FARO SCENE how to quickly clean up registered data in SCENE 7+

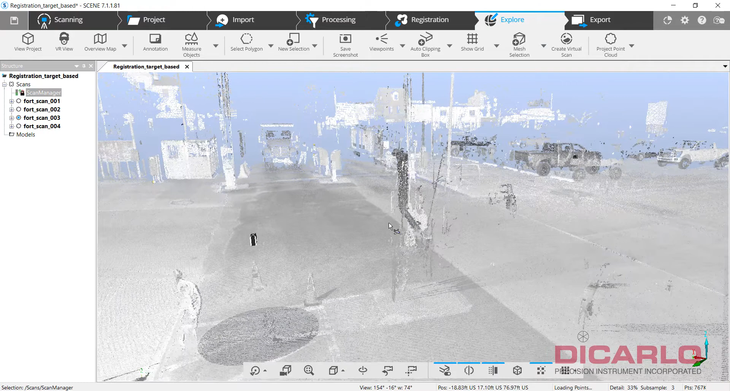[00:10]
Let's look at cleaning up a little bit of data from a project. So once everything's registered and you're happy with your results, that's probably the best time to go ahead and start using the clipping box. Typically you can create a clipping box with one or three clicks,
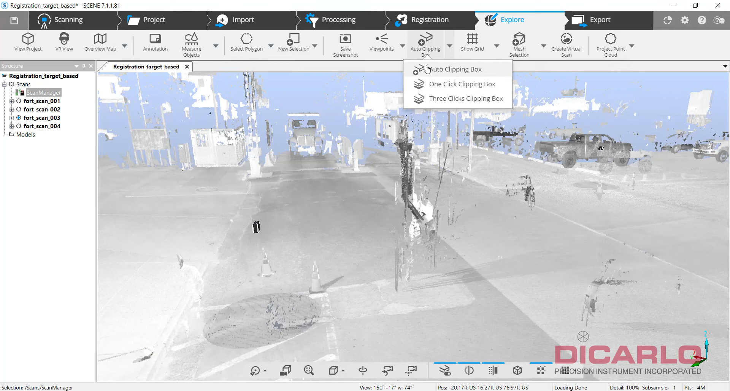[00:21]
but easiest is the auto clipping box, especially if, let me turn this guy back off.
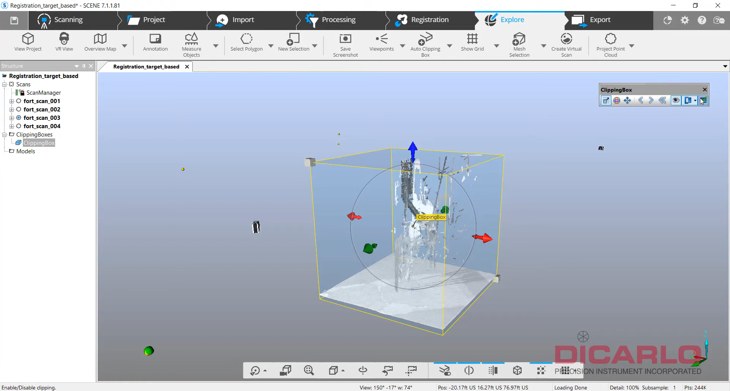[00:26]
Anytime a clipping box is created,
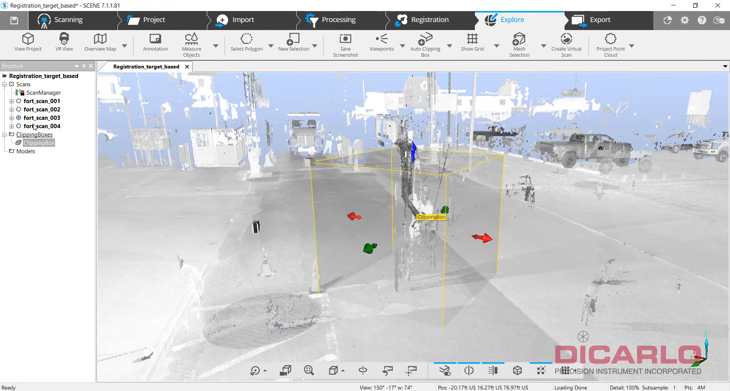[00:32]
you'll see an option or an object in the structure view.
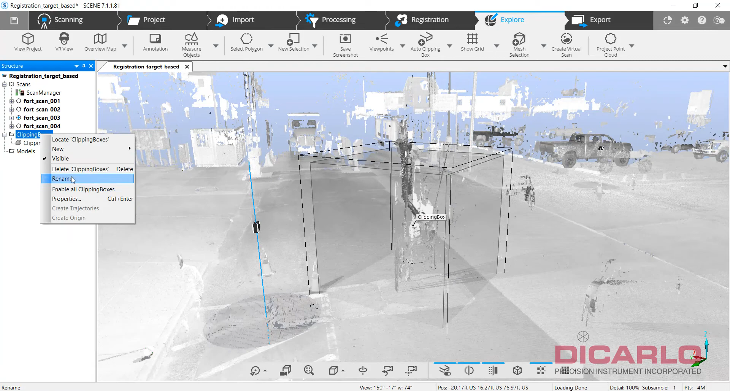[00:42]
I will delete this guy because I want to show you that it's really, if you're in the smart view where there's this circle inside your 3D view,
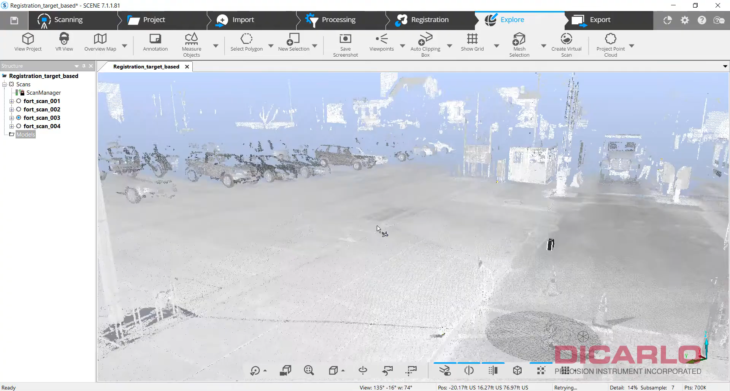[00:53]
wherever that circle is, that's where the actual clipping box will be focused on.
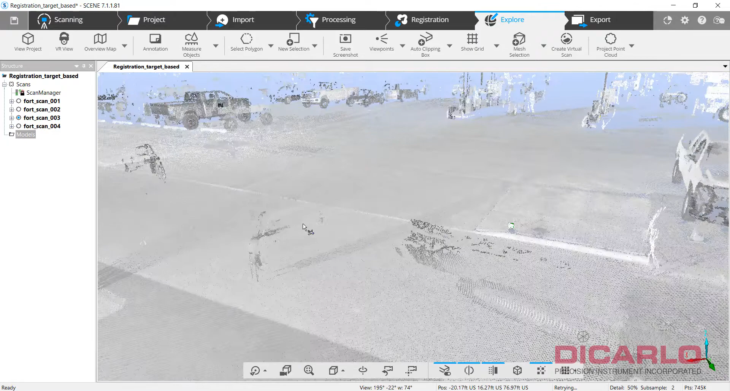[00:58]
So if I need to get rid of that car, for example, or the remnants of something,
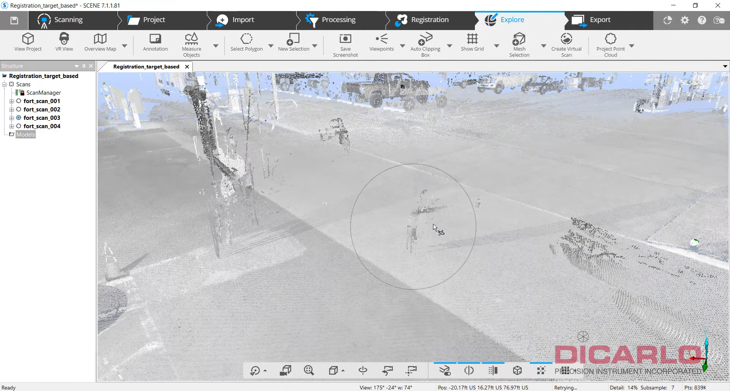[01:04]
I'll do my best to actually get it in the center, hit the clipping box, and you see that it actually focuses on it. There's a car. Is there more? Oh, there's more.
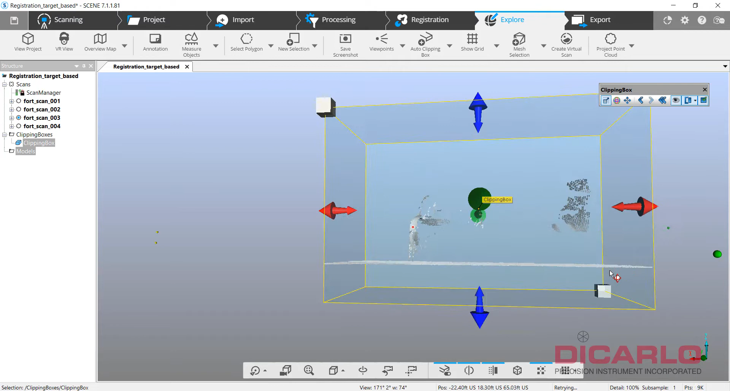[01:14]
And obviously if I want to get rid of it, I'll just kind of nudge it up so that I don't,
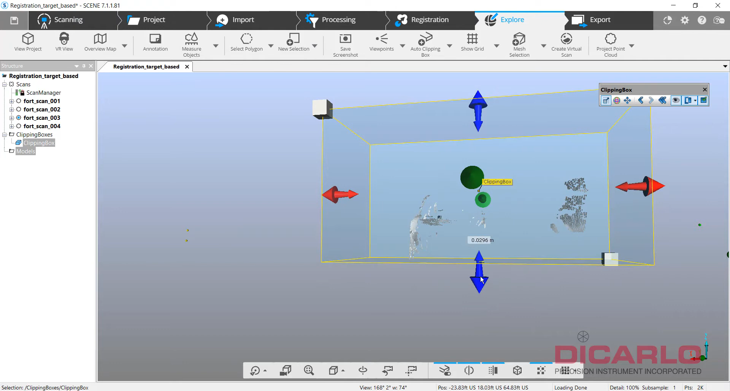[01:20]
I'm not removing data inside the clipping box that I want to keep, but I can make it a little bigger.
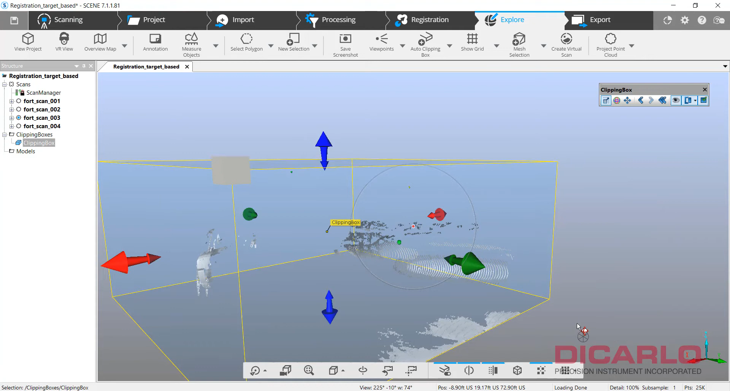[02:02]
just like now, and when that happens, it's sometimes difficult to get it back. So let me keep on going.
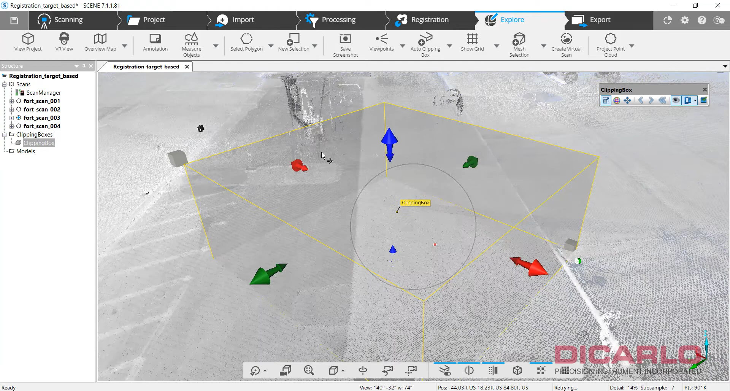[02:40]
let's say we have this truck that drove by when we were scanning,
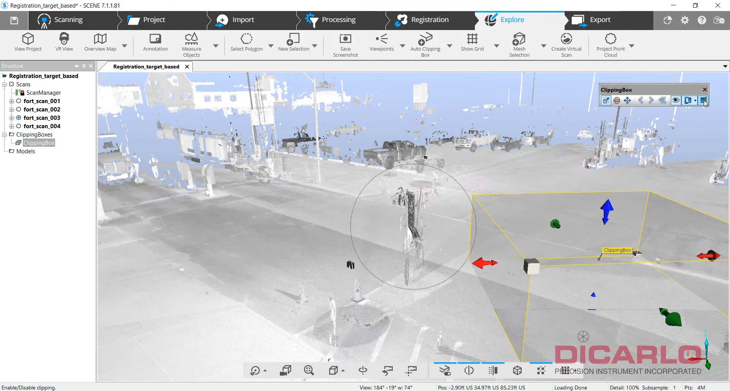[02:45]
we can just activate the clipping box again and kind of like stretch it to where I want to do it, but let's just do it the other way.
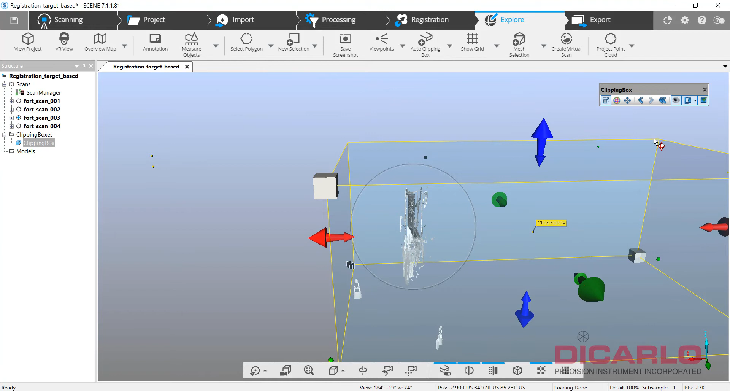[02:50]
So let me close this and again, I'll just delete the clipping box. That way it's gone as an object, but I didn't actually lose any data.
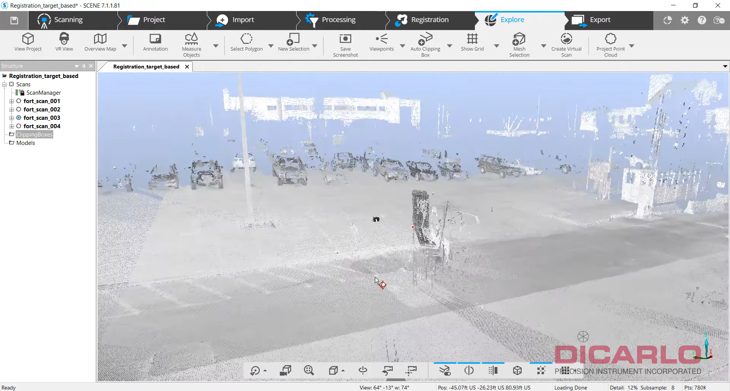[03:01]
But once again, I'm focused on this thing, hit clipping box again. Same thing as I said before, meaning maybe I want the floor or the ground here,
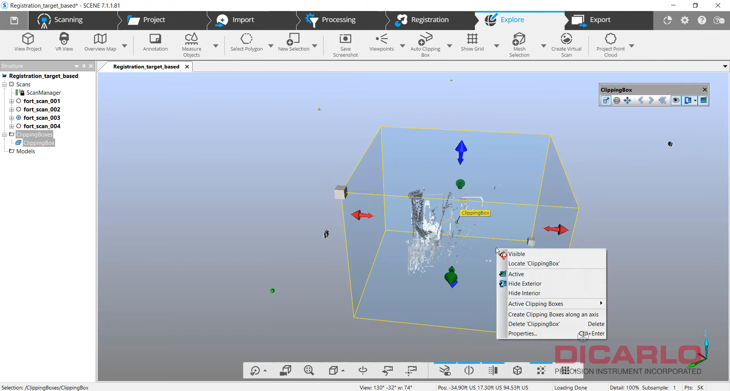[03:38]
Once again, right-click, activate the box, delete points, now if I deactivate the clipping box, my noise is actually gone.
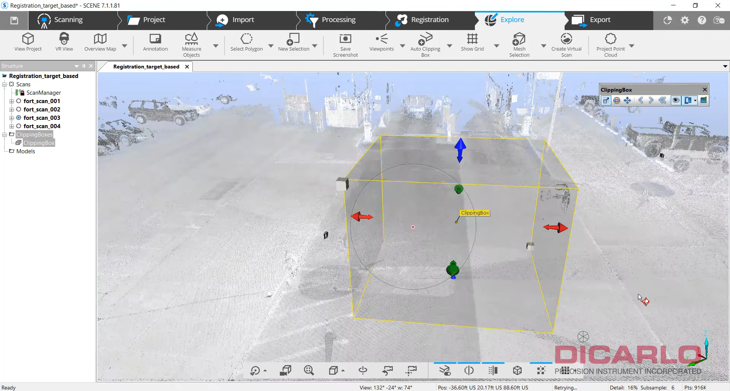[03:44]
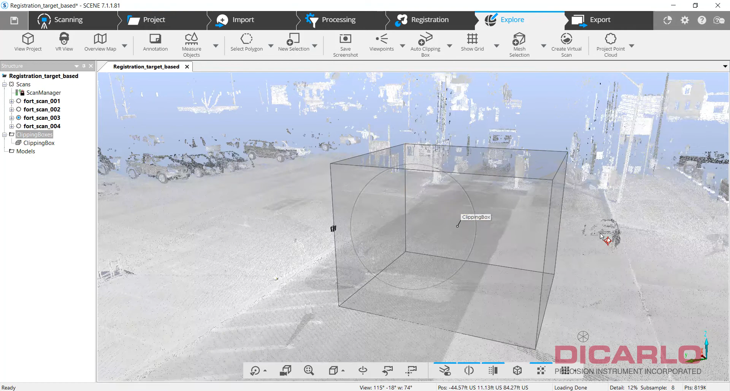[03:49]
So, if you want, you can also do this, we can actually, this is a, I guess a panning icon, where I can actually pan the clipping box to a different location and
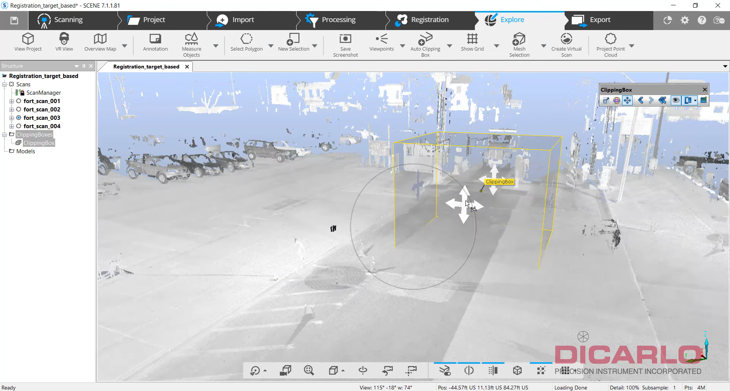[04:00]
just grab it and move it around that car that's there, so if I now activate it, you'll see that that car's in here again.